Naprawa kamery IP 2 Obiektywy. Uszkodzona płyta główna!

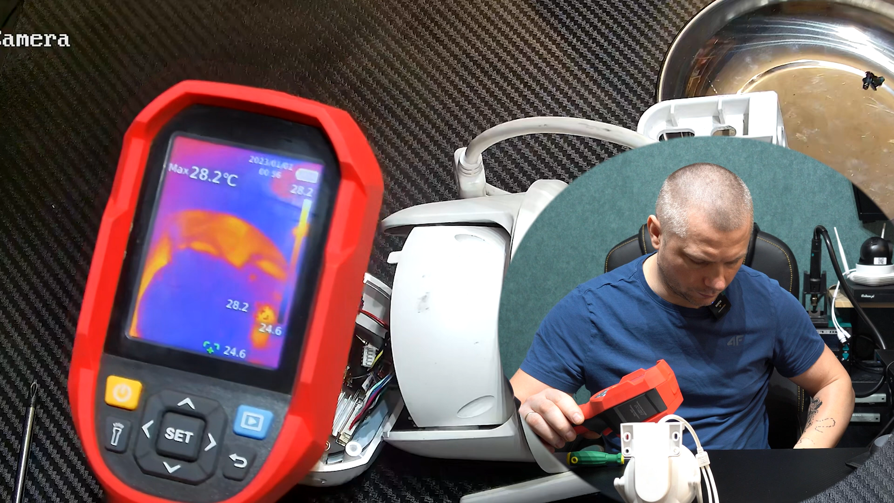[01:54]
On screen: max 28.2°C
Dobra. Termowizja odpalona. Na razie jak widać ciemność. Podłączamy zasilanie. I coś się dzieje. I tutaj się zaczyna działać. Karta sieciowa. Tutaj jest karta sieciowa.
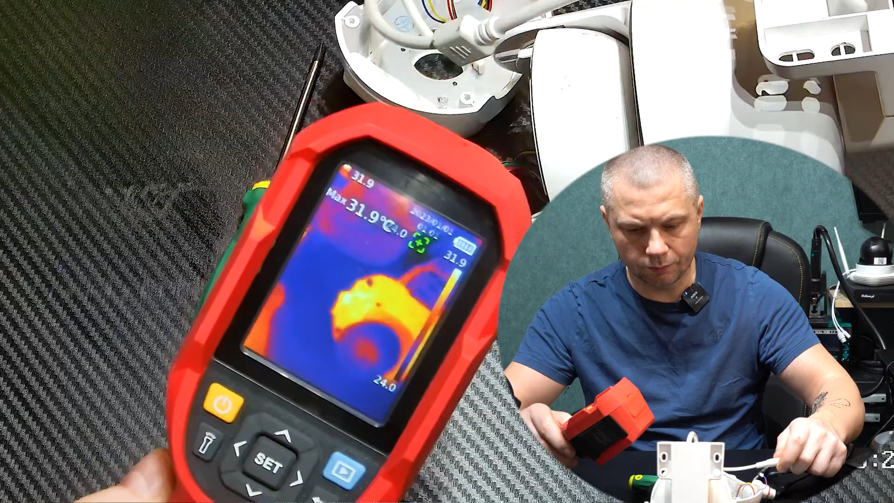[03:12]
On screen: max 31.9°C
Podłączamy teraz zasilanie. Zobaczcie. 90. 94. Widzicie.
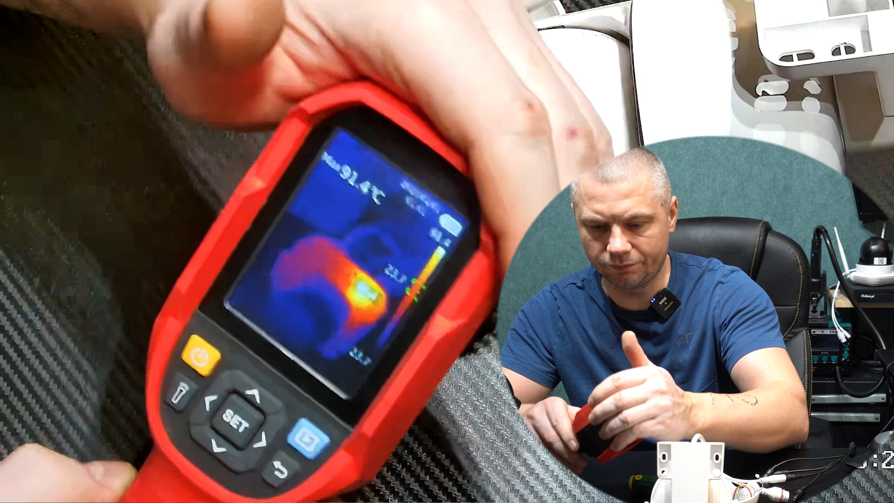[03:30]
Uszkodzony jest ten regulator. Dzięki termowizji bardzo szybko ustaliliśmy problem w kamerze.
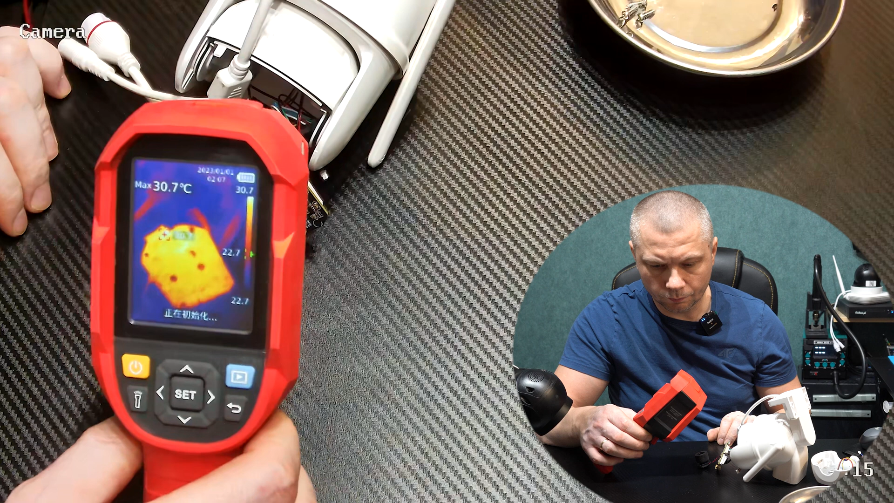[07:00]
On screen: max 30.7°C
Jest płytka widoczna. Ostatnio jak pamiętamy 90 stopni nawet miał ten regulator. Więc zobaczymy teraz. Podłączamy. 34. 34. Jest dobrze.